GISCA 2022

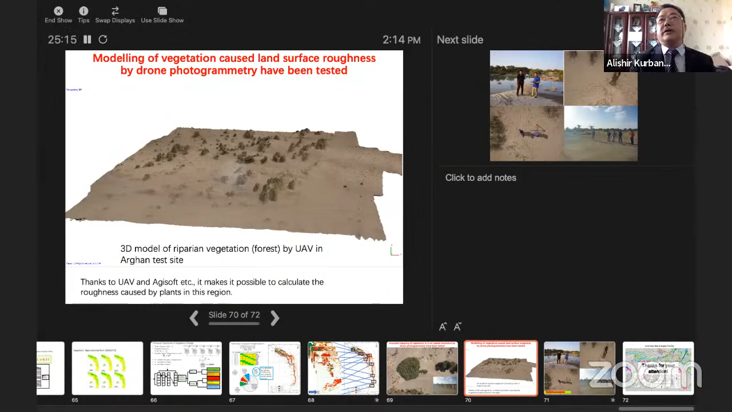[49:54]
changed by the vegetation and how it was effect to reducing the wind speed for protecting the surface soil.